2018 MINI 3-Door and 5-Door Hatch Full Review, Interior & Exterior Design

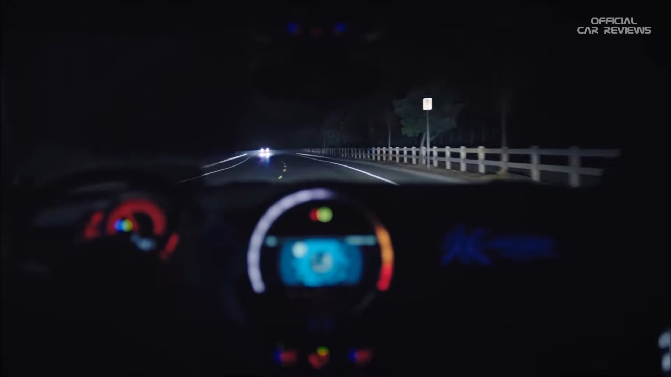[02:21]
When your lights are on high beam, it detects oncoming traffic and reflective objects by the road and automatically dips the brightness while keeping other parts of the road lit up. It works on cars driving in front of you too, meaning that you can keep the high beam on, but you minimize glare in their rearview mirror.